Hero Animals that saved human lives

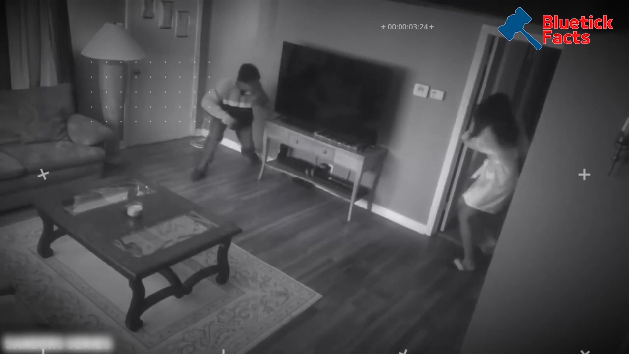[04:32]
इस चोर को घर में घुसकर लड़की को छेड़ना उस समय भारी पड़ गया जब इसे डर कर कमरे के अंदर छुपी लड़की को इसने बाहर निकालना चाहा लेकिन तभी इसके कुत्ते ने इस पर हमला करके उसे नीचे गिरा दिया